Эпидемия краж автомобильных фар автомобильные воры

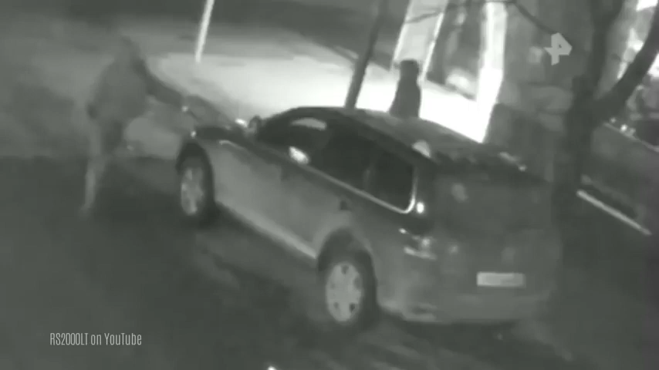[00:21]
Без шума и пыли вор нагло вырывает фары из элитной иномарки. Ущерб, как выяснится позже, составил 140 тысяч рублей.